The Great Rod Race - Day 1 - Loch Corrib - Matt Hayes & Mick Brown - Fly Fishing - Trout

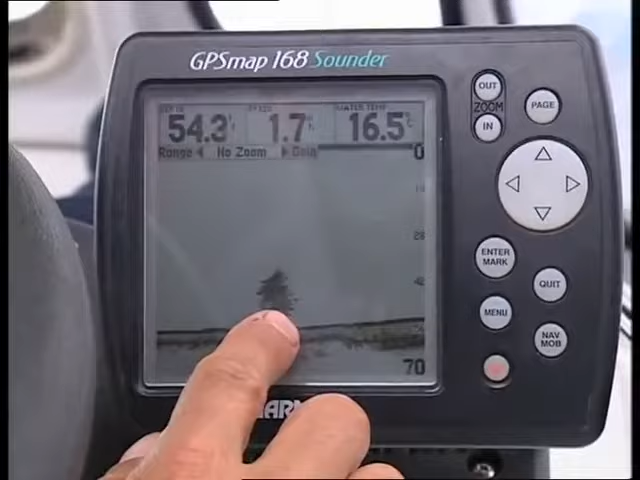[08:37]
Any predatory fish in the area is going to be aware of that ball of fish.
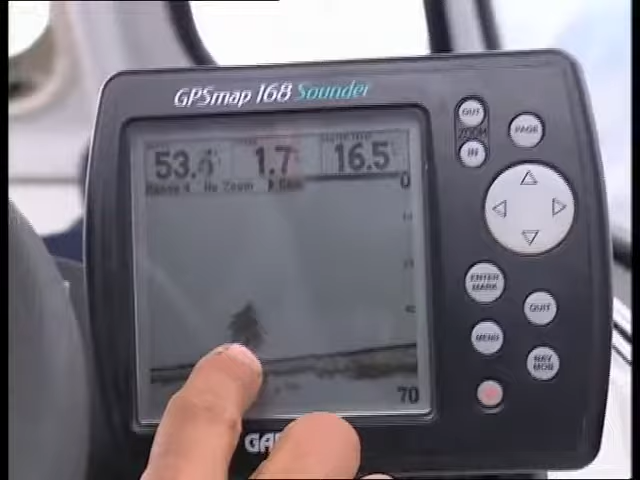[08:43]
That's food. So I'm going to drive the boat, try and keep the boat ticking over on a nice steady trolling speed for these dead baits, and Mick's going to run the downrigger system at the back.